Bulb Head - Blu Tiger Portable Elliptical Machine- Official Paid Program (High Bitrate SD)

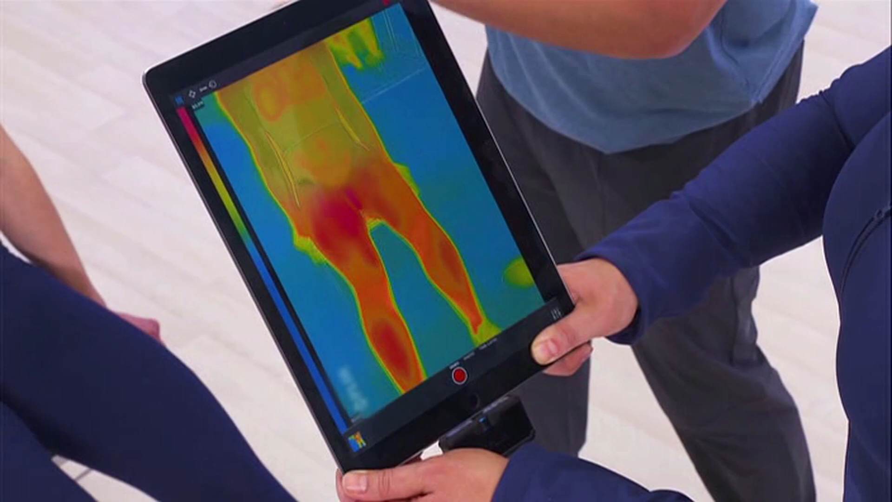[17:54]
Amanda, can you lean back so we can engage your core? You can now see all the ab muscles are involved. The legs, the thighs, the hamstrings, the calves, they're all firing. In fact, you're working most of the muscles of your lower body.
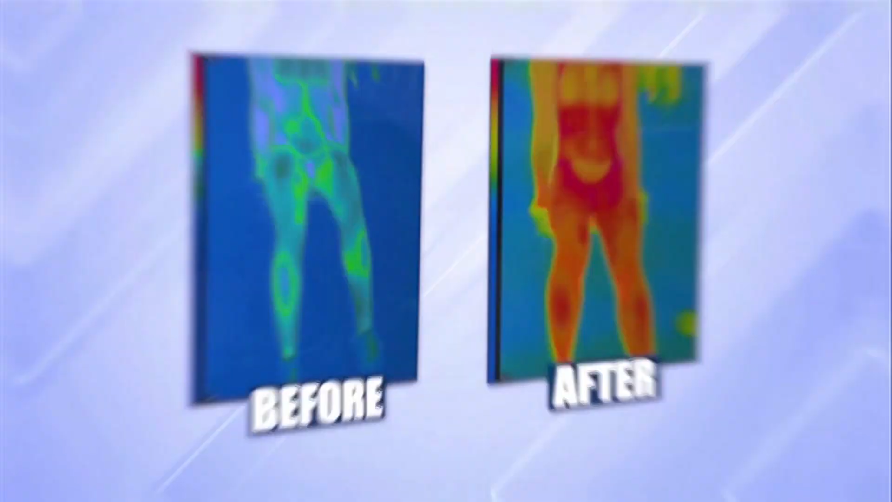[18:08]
This is a super effective workout.